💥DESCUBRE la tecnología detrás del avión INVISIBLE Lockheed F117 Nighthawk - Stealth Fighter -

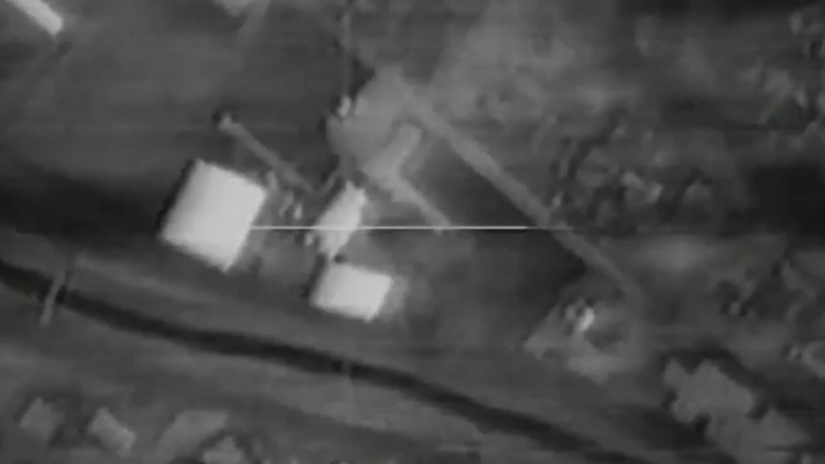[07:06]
A cambio, estaba equipado con un sofisticado sistema de navegación y ataque,
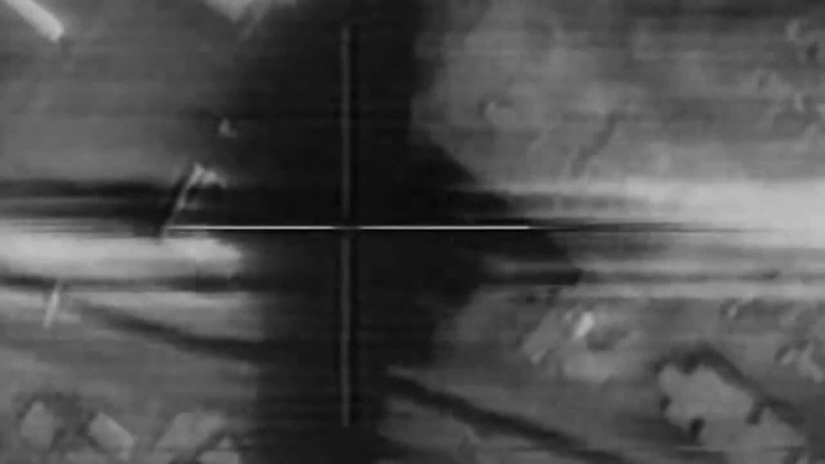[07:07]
siendo de los primeros aviones militares equipados con sistema GPS.
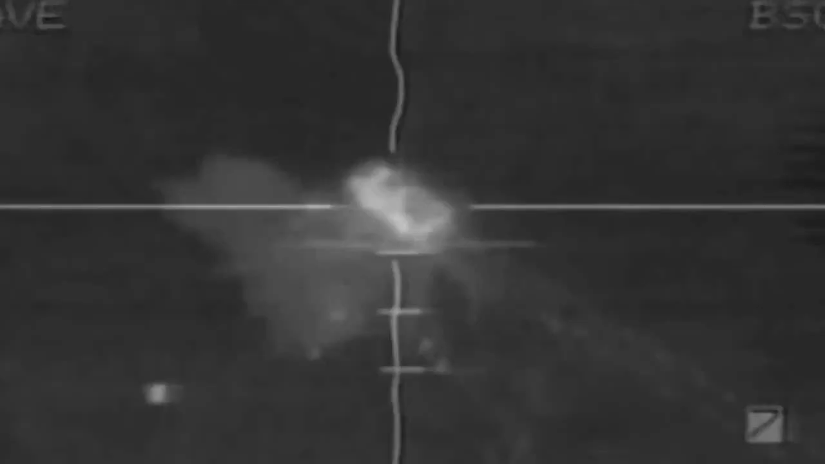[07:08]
También contaba con un sistema de visión infrarroja hacia adelante, FLIR, y con un sistema de visión infrarrojo hacia abajo,